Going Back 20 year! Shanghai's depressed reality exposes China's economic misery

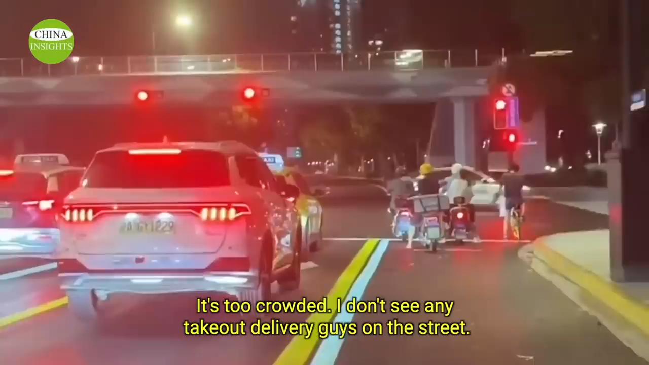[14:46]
It's too crowded. I don't see any takeout delivery guys on the street.